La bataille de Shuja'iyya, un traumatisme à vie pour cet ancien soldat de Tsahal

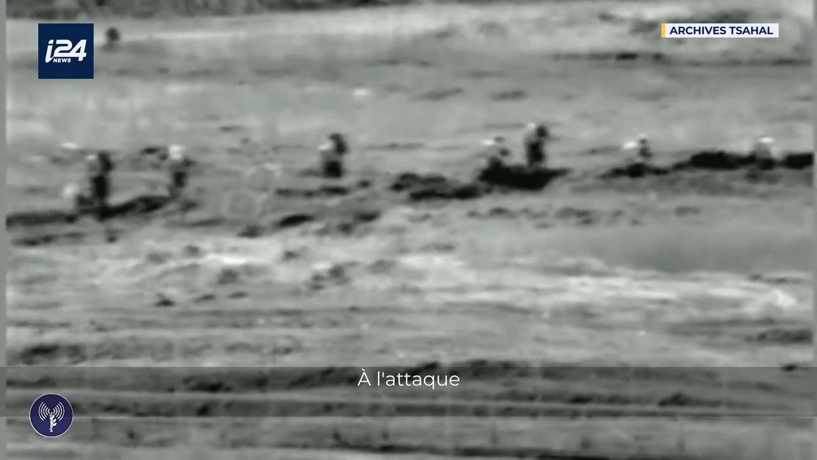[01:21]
Il est précisément minuit dans la nuit du 20 au 21 juillet 2014,
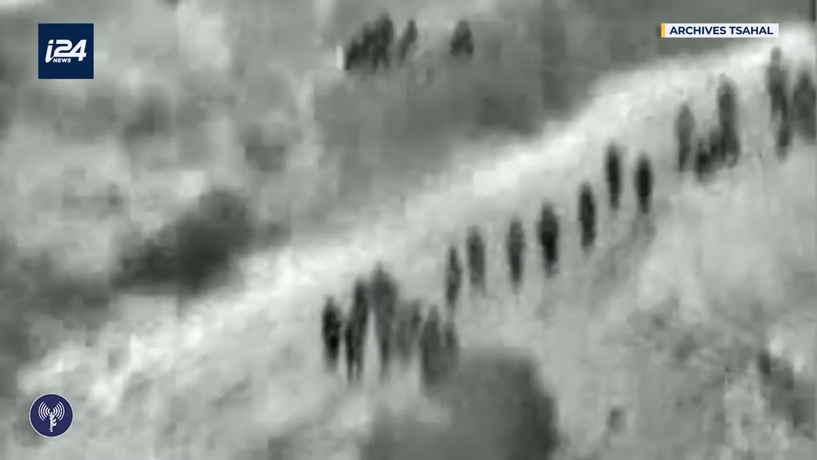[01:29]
lorsque les troupes Doha de Reussblatt traversent la frontière dans leurs blindés.
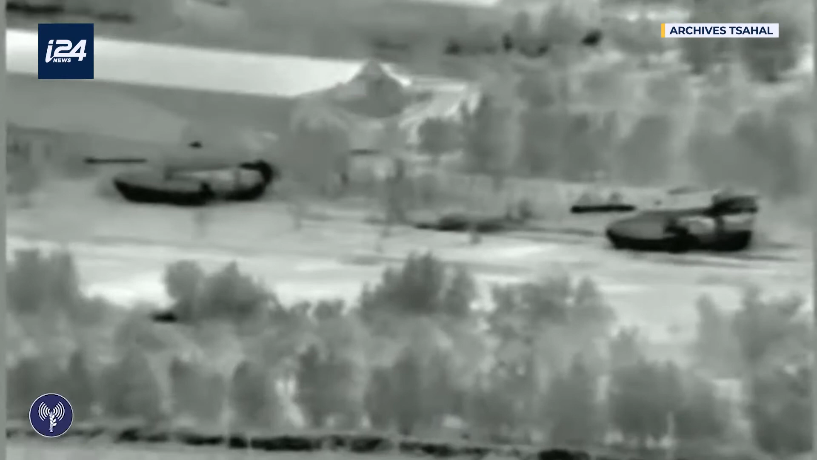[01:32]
La distance depuis la frontière jusqu'à Shadjaya n'était pas si grande,
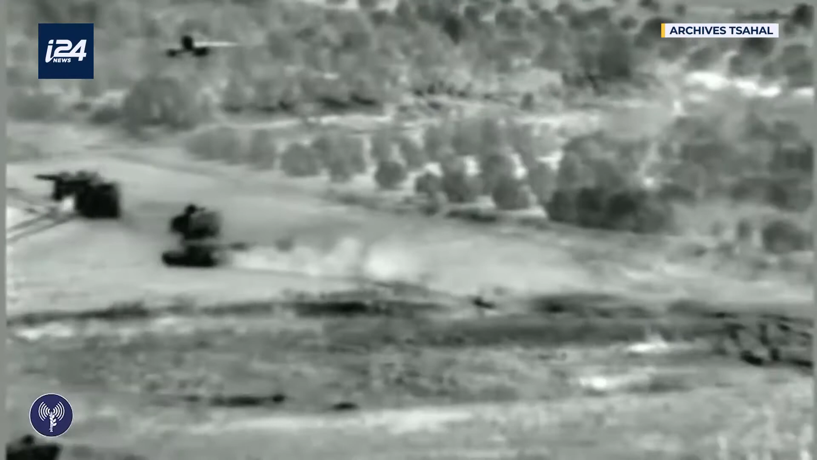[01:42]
Très rapidement, le convoi de Tzal est pris pour cible. Des dizaines d'obus de mortiers sont tirés dans notre direction, sans interruption. Ils tombaient à quelques centimètres de nos blindés.
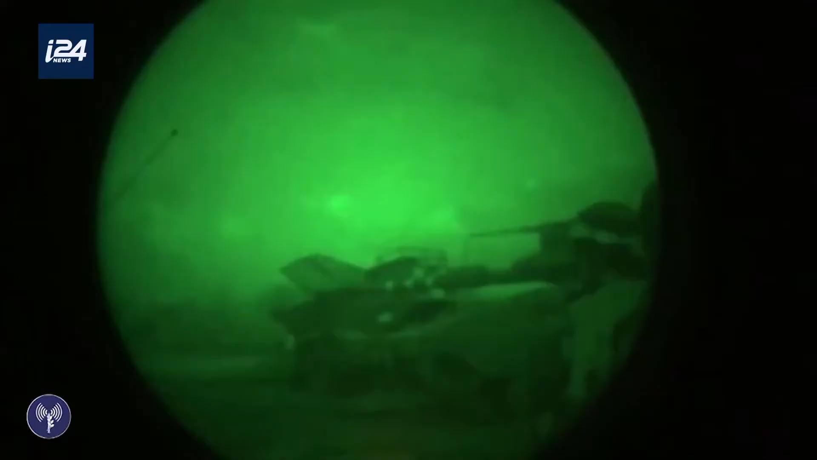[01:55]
Nous pouvions entendre leur impact juste à côté de nous,